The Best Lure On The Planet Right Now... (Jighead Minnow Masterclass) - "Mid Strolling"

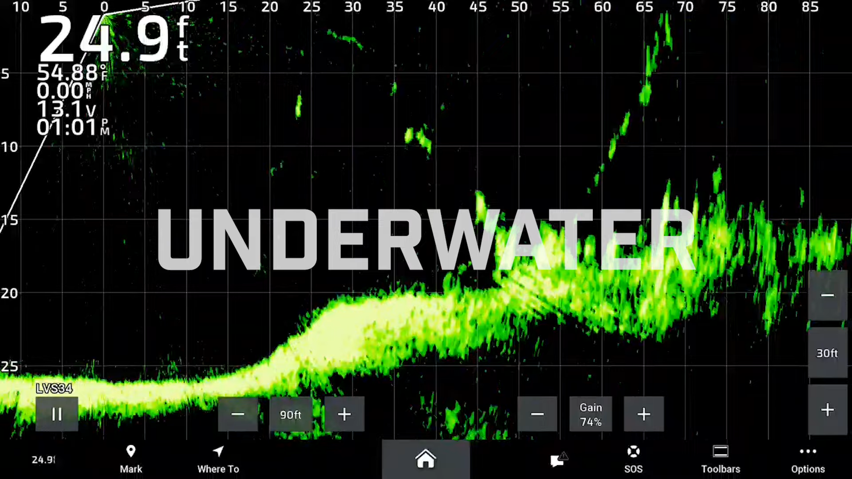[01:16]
On screen: depth 24.9 ft, water 54.88°F, speed 0.00 mph
scope screen recordings to demonstrate what exactly is going on down there underneath the water when a fish follows this bait and
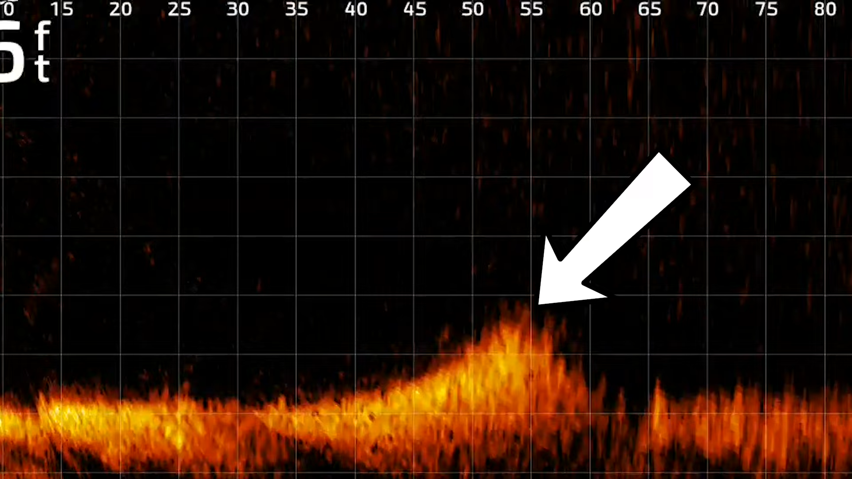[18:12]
there and i'm going to show you guys the wrong way to begin your retrieve baits fall in there at 55 i'm going to
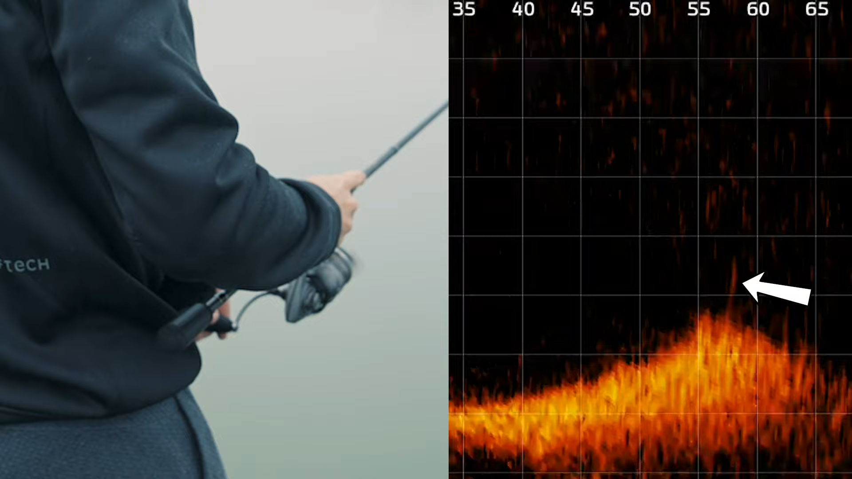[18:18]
start the retrieve like this and as you can see the bait shot up a good three and a half to four feet off the bottom but the way that it started was in my opinion especially for this technique which excels in cold water it was just
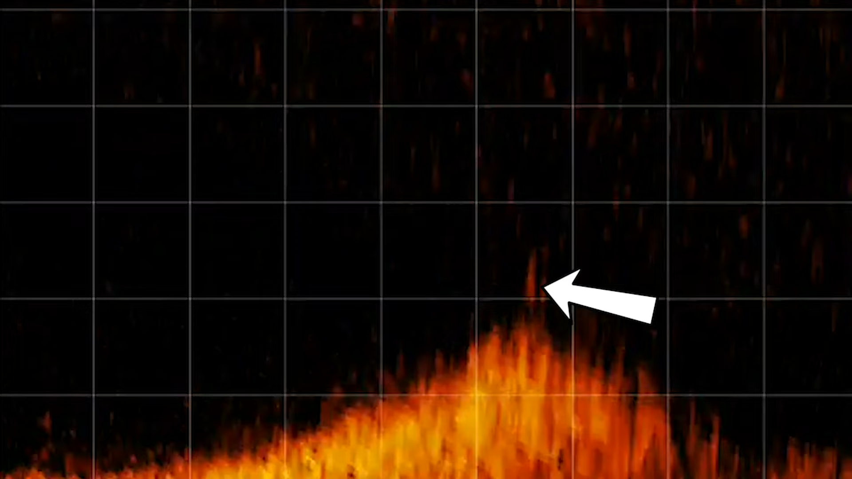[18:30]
a little bit too much aggression so let me show you the correct way i'm going to reel in here make a cast out to the same area and i'm going to start my retrieve very softly
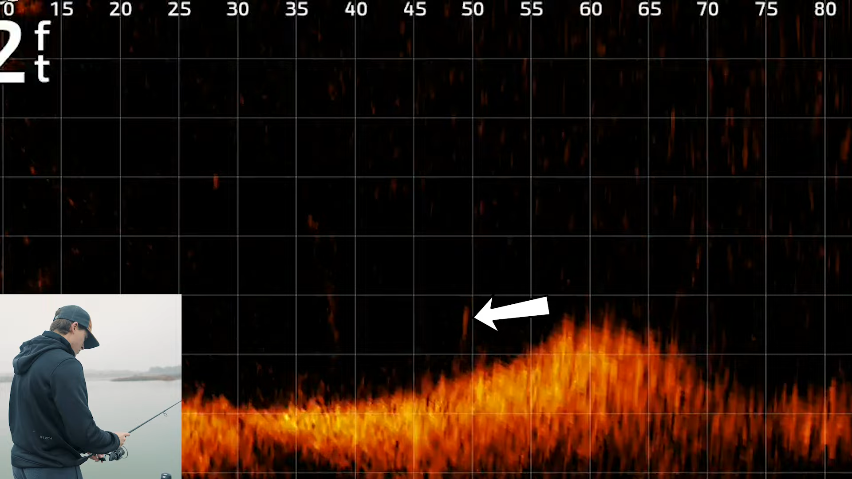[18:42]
right there barely shaking it and now i'm shaking it and i only rose maybe six inches off the bottom and i think in my opinion and all the fishing
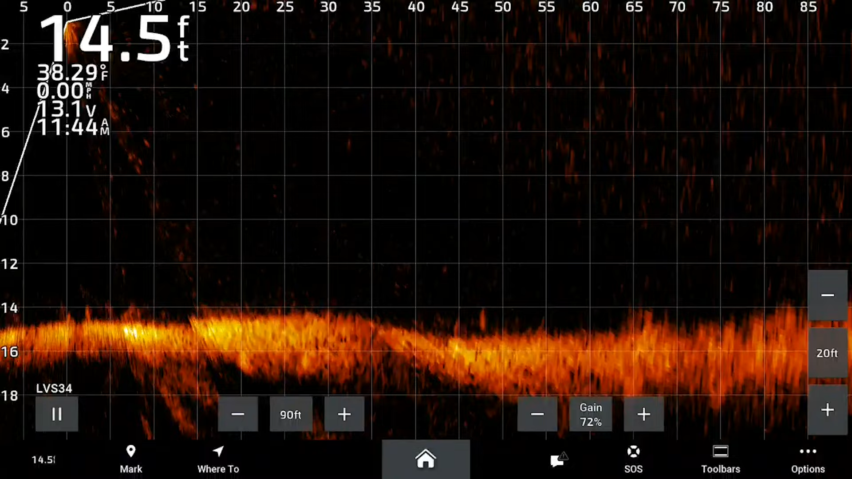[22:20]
On screen: depth 14.5 ft, speed 0.00 mph
shaking it right to him here he is he's following it i think yes he is yes he is just as slow as i can again that's the benefit of the eighth
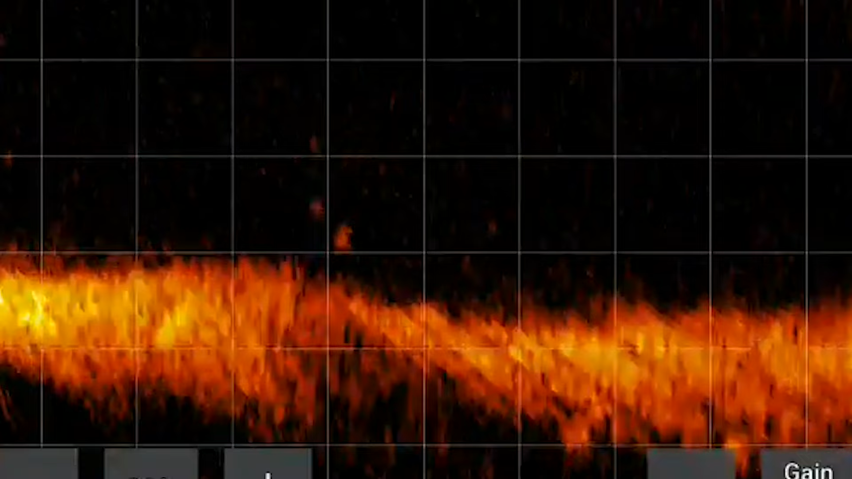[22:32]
ounce jig head
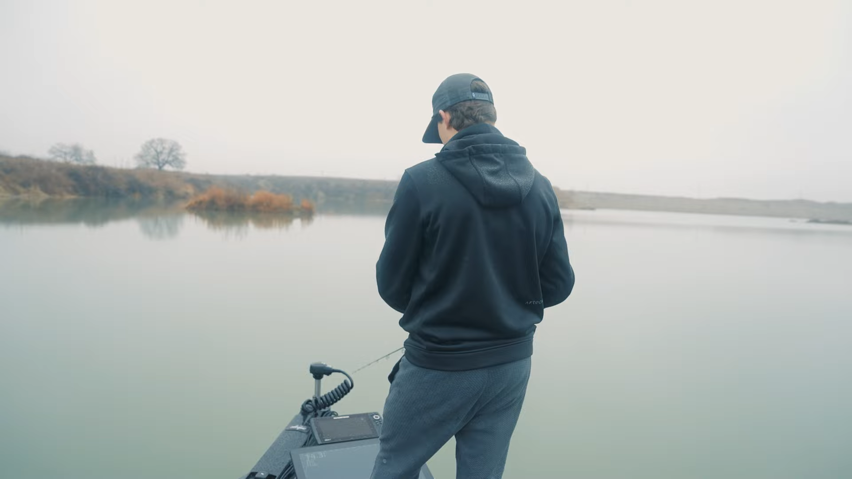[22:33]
and the buoyant plastic i'm gonna stop retrieving for a second and just reel and now i'm gonna shake again there he is there he is come on oh he's right underneath
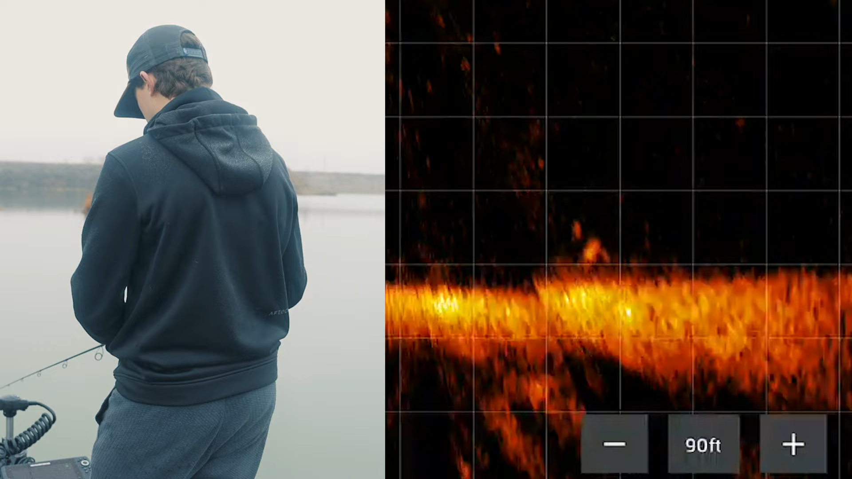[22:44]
it stopped retrieving now barely shaking it and it looks like he has turned away dang it
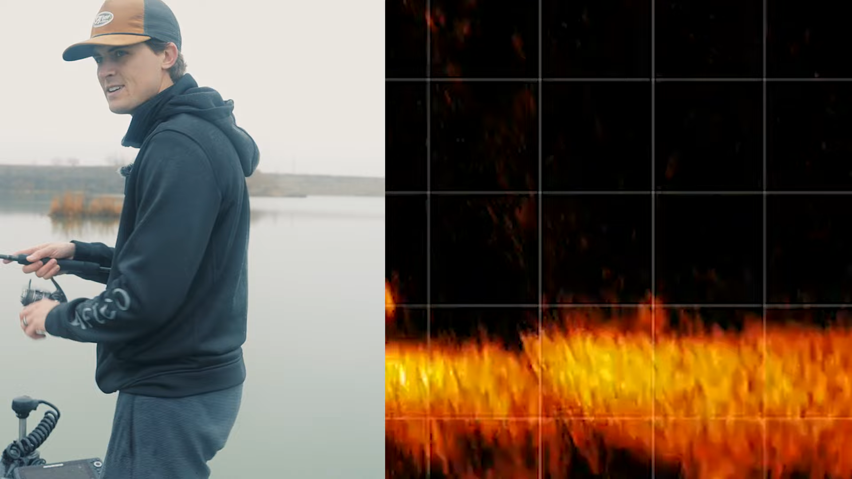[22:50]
come down oh he's following it here he comes here he comes here he comes play cat and mouse keep it away from him got him there we go and that right there folks